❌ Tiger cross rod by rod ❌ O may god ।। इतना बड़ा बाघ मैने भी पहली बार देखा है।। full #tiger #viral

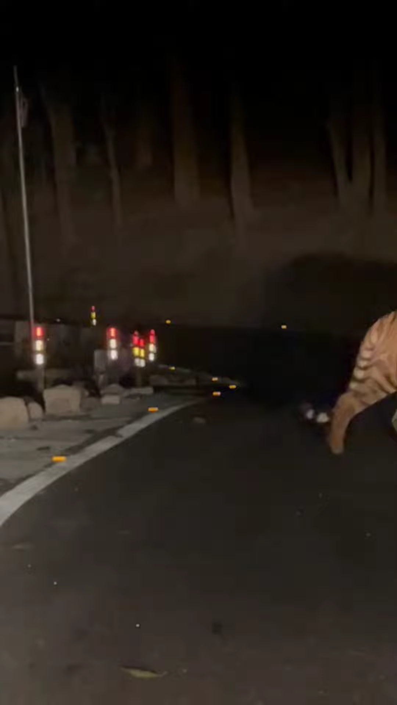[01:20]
देख मैंने कहा रोड क्रॉस करेगा, देखो आखिर में हुआ वही, रोड क्रॉस कर गया, चले गया अब अपनी